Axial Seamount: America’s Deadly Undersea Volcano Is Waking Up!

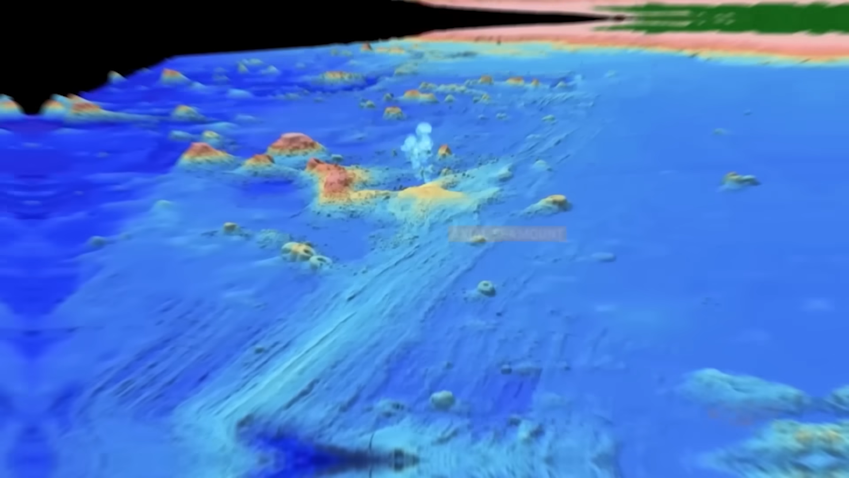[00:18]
silently preparing for its next dramatic outburst.
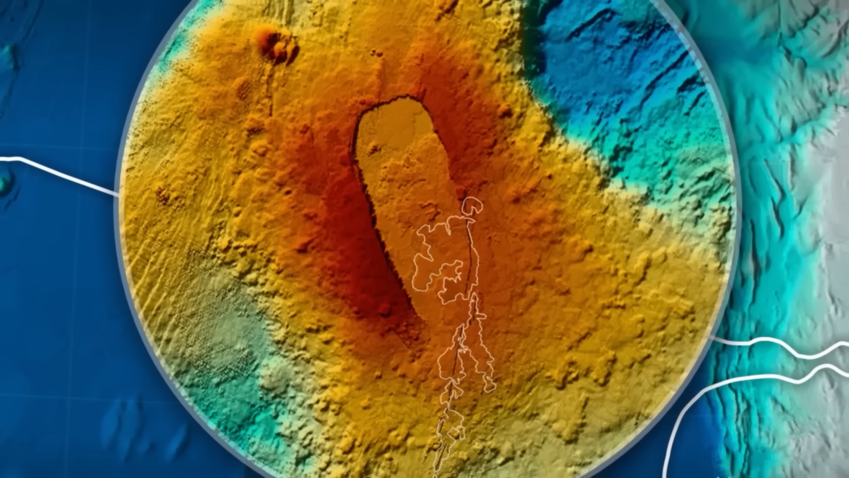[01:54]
with a summit caldera measuring roughly 3 miles wide and 5 miles long,
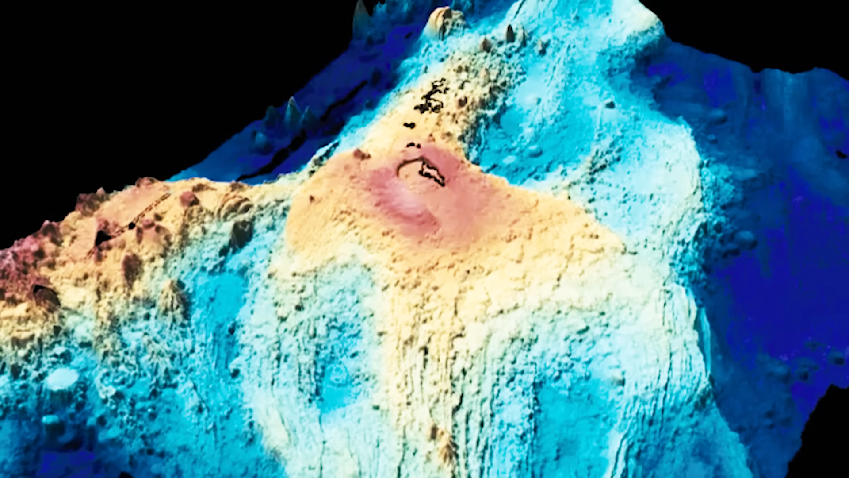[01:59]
and towering over 2,300 feet above the surrounding seafloor.
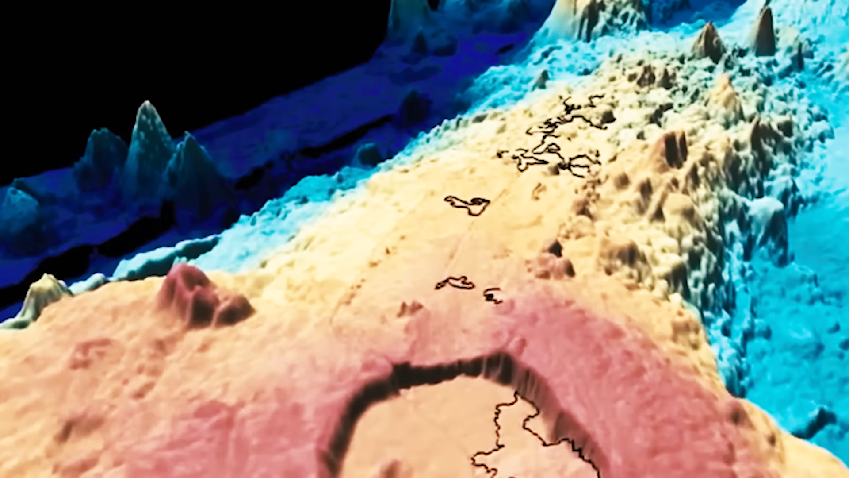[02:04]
Its flanks are built from countless overlapping lava flows, which have erupted and solidified over thousands of years.